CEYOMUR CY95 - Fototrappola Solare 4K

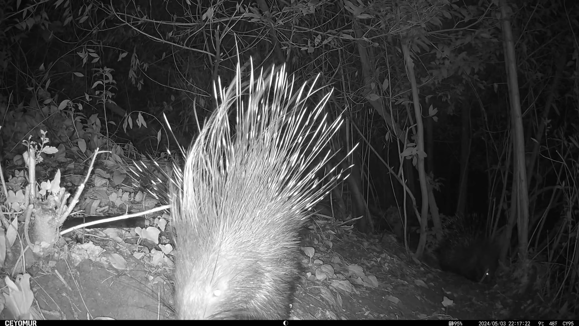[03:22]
rispetto alla CY50 che avevo e l'altra cosa è la buona illuminazione della scena i video sono in 4K come prima impressione è buona sono delle belle immagini se vi piace questo genere di video fatemelo sapere che magari ne farò altri più approfonditi e alla prossima